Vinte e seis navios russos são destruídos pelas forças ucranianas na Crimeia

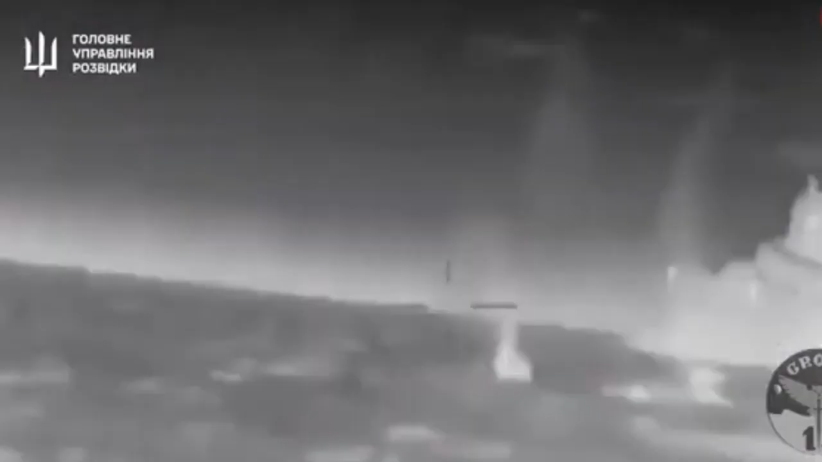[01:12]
disse a diretoria principal de inteligência da Ucrânia.
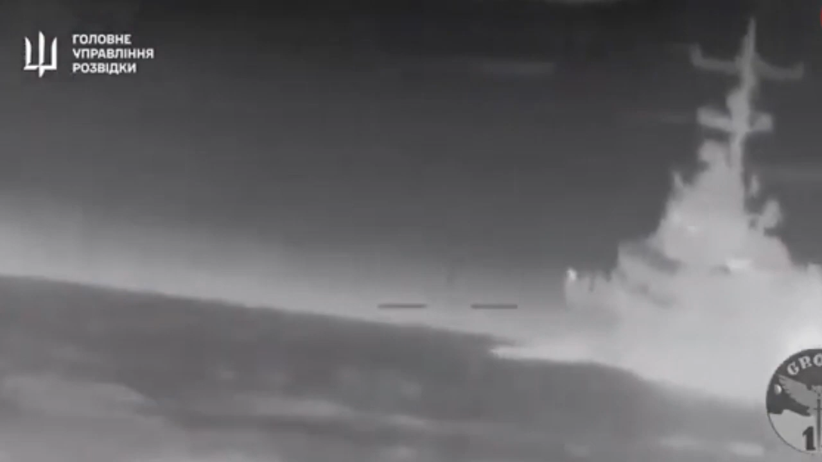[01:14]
Como resultado de uma série de impactos diretos no casco,
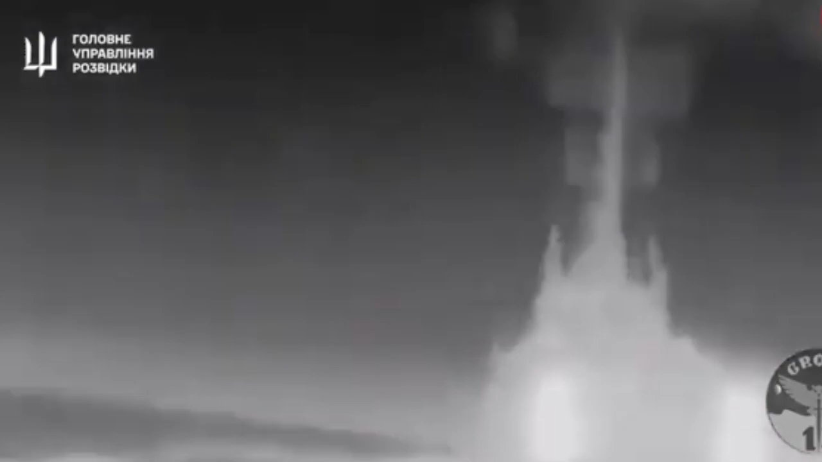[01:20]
a corveta foi danificada, rolou para a polpa e afundou.
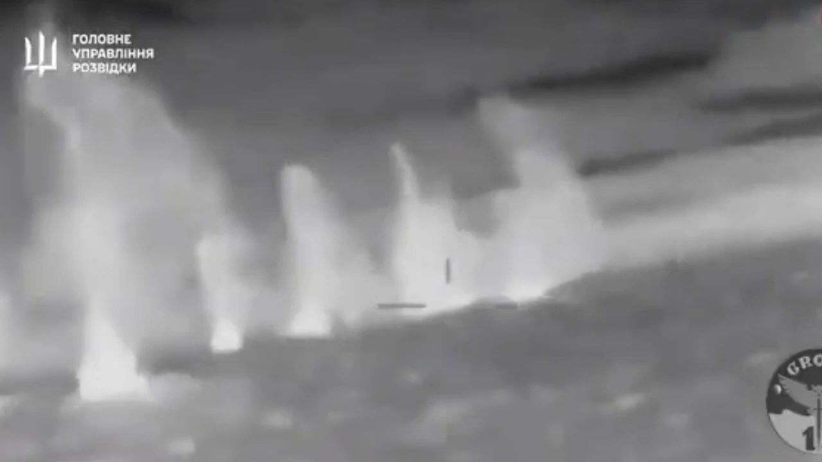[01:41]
E quatro deles foram destruídos pelas forças russas.
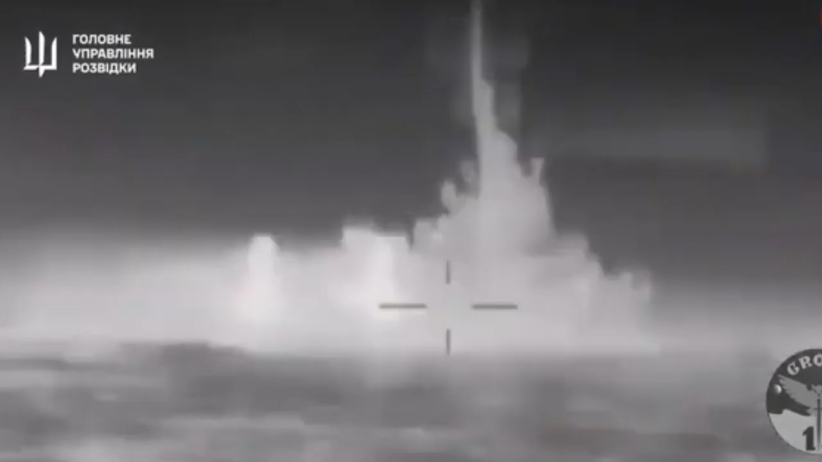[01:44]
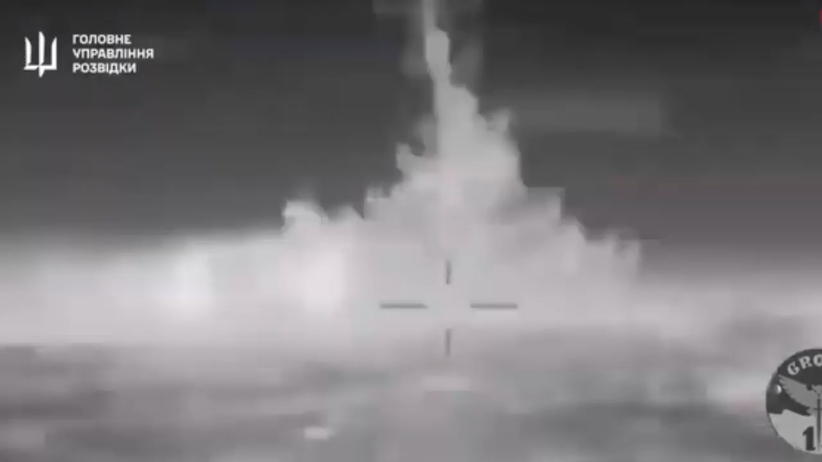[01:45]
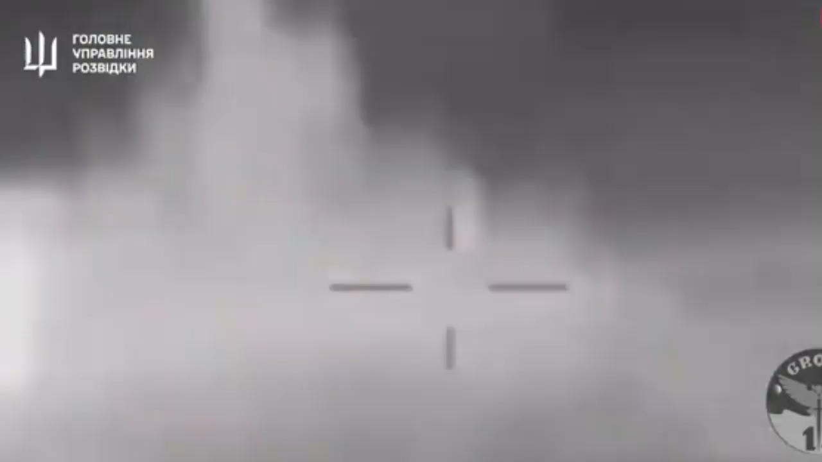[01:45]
Um deles explodiu próximo ao navio de guerra Ivanovitz, danificando-o.